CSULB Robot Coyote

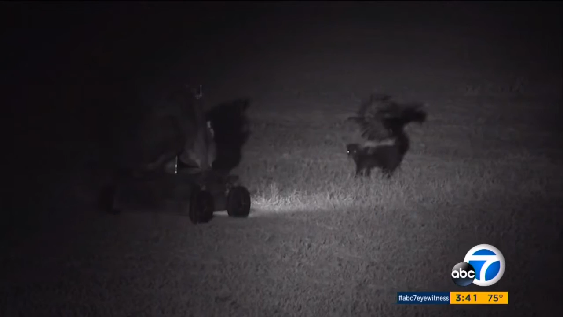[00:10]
Yesterday you saw Eyewitness News reporter Rob Hayes on a nighttime mission with a robot coyote and it is all part of a study to learn how to teach coyotes to leave domestic animals alone.